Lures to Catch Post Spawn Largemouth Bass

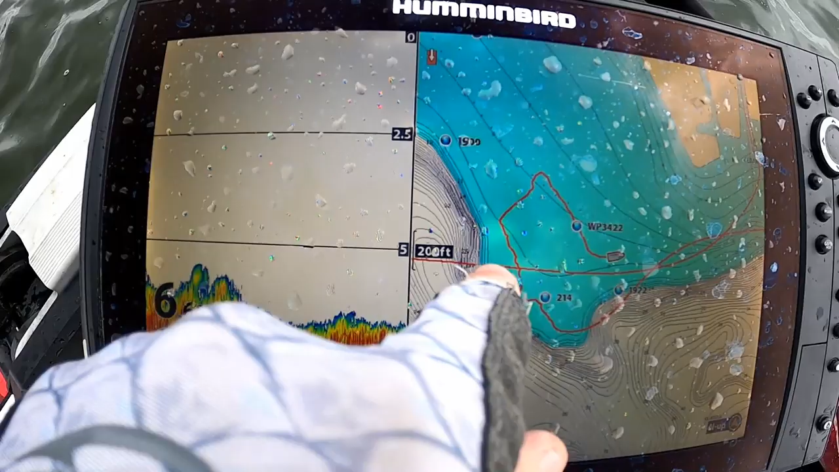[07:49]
In fact, it's six foot of depth. With weeds, I have found fish.